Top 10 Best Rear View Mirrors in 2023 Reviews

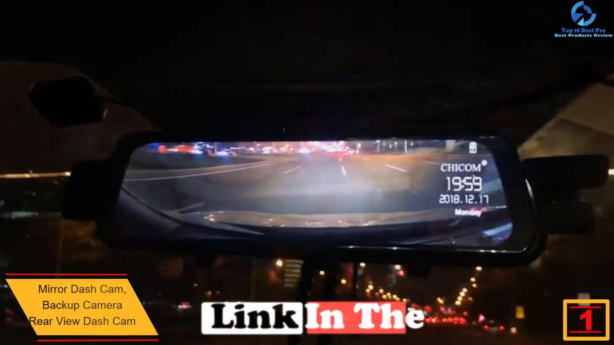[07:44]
It provides you with a front 170 degrees and 140 degrees viewing angle, where helps to eliminate blind spots when driving. Additionally, it is made of a quality aluminum alloy that that easy to dissipate and it is resistant to high temperatures. It has a built-in G sensor, where when a collision occurs, the cam locks the video that cannot be overridden even when the loop recording feature is on. The loop recording function helps to overwrite the earlier video segment when the memory space storage is full.